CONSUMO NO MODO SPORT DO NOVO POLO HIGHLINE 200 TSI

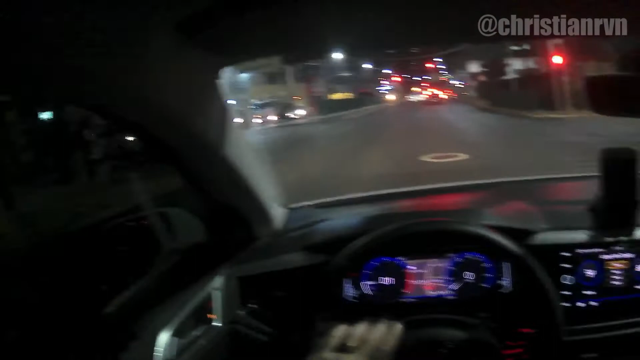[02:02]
D de drive, D de direção Dirigibilidade, né Normal Vamos mudar agora para o modo S E de esporte Como é que faz isso, Christian? Vamos mudar aqui pra gente verificar aqui o consumo Certo Ó, vou trazer a manopla aqui, ó De freio pra trás Automaticamente já mudou aqui, ó Já foi pra o S Como vocês podem estar vendo ali Então vamos lá,
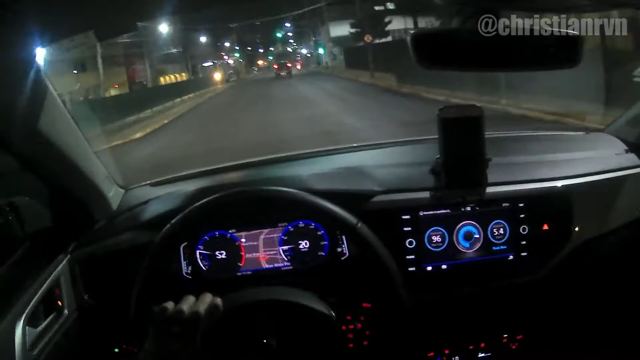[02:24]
ó Atualmente, pessoal Ele tá fazendo 5.3 Vamos dar uma voltinha na cidade Sem compromisso algum E vamos ver como é que o nosso polo raralho Se comporta no modo esporte, tá? Pessoal, lembrando que Eu não tenho o costume de usar o nosso polo No modo esporte, tá? Então vamos fazer um rolezinho aqui De boetes No stress, né Normalzinho Né? Fazer um vlogzinho com vocês Lembrando que Semana que vem, pessoal Começa a chegar, tá?
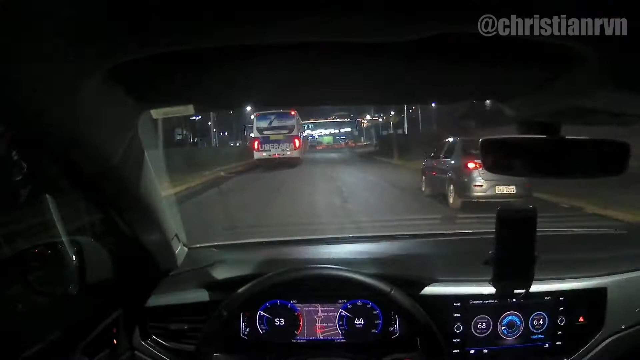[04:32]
Então É... Nós já estamos aqui Tá fazendo 6.4 Ativou o modo econômico Quando eu tiro O pé Do acelerador Ó, pessoal Aqui na frente Não sei se vai dar pra vocês verem Aqui na frente É um choque Eu só vim aqui pra minha mão Que eu estava na mão Do busão Aí... Ele estava errado, né?
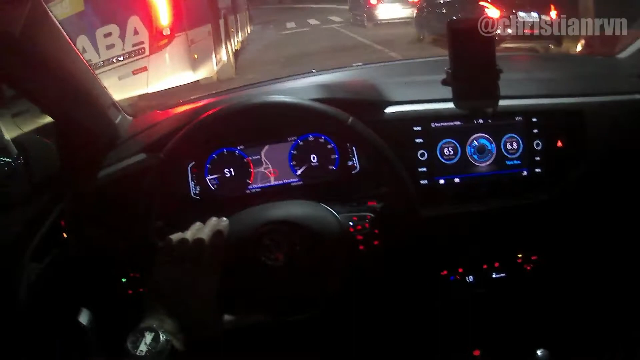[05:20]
Consumo de combustível Eu acho que ele possui um pouquinho mais Rotação do motor Aumenta, né? E tal
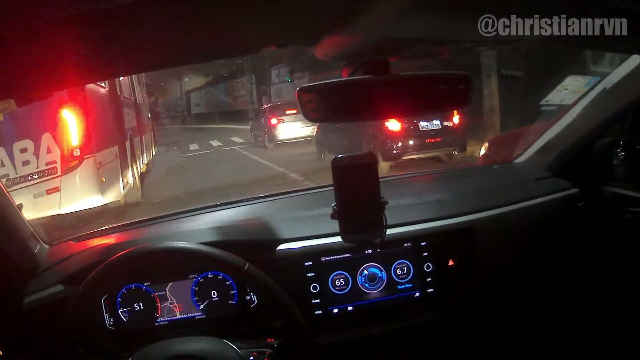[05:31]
Então é isso, meus queridos Um pouquinho mais pra frente Eu acho que vou passar ali na... Na UFTM A gente dá um... Fazer uma rota diferente Hoje, pessoal É até um local Onde disseram Que fizeram Umas reformas Fizeram Uma pracinha Pra poder Fazer caminhada Tal Eu... Normalmente A gente... Quando a gente viaja pra Goiânia A gente volta por essa rota, né?
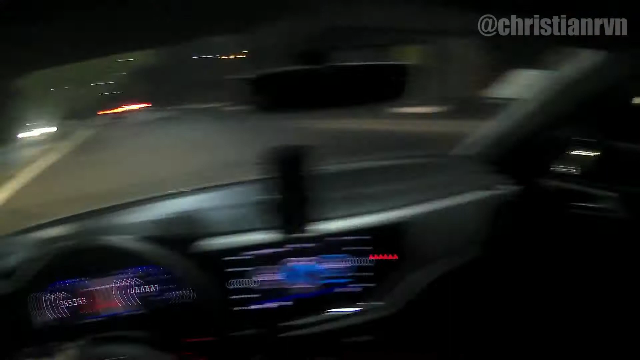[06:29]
Hoje voltou a fazer calor, pessoal Tava fazendo friozinho gostoso Bão de dormir, que só Mas... Olha, não Aqui antigamente fazia um retorno Agora não vai ter mais esse retorno Olha, mudou muita coisa aqui Muita coisa mesmo Ah, o pessoal Deixo os carros aqui do lado Pra poder Andar de bike Nossa, ficou muito bom pra cá
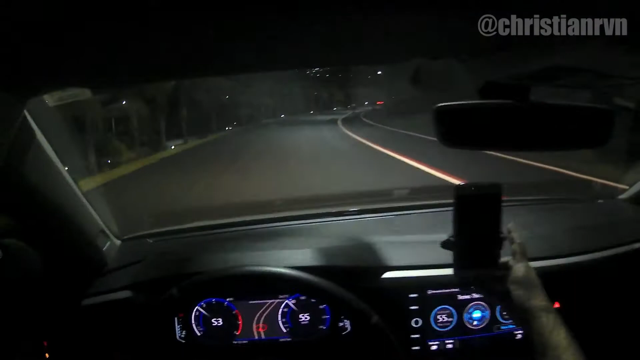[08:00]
Pra vocês darem uma olhada Como é que é Pra um lado de lá Olha aí, pessoal Pegamos uma rota agora Sem... Sem tráfego, né Praticamente Vamos dizer assim Fazendo 8.1 Mas é óbvio O ar tá desligado, né 8.4 agora Vamos fazer essa rotatória aqui, pessoal
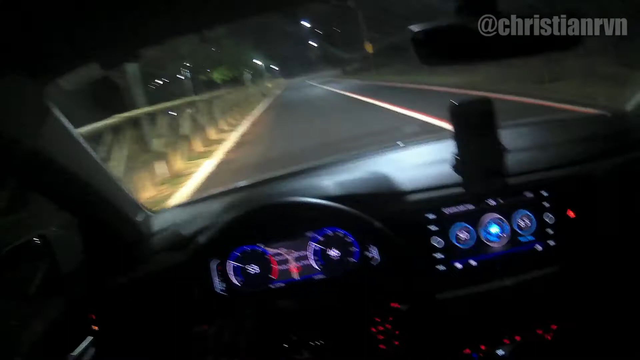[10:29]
8.5 Vocês também precisam ver aqui, ó 8.6 agora Mas olha Eu confesso que ficou muito bacana, viu Durante o dia Pode até ser que eu vim esse passear aqui Mas durante a noite Não,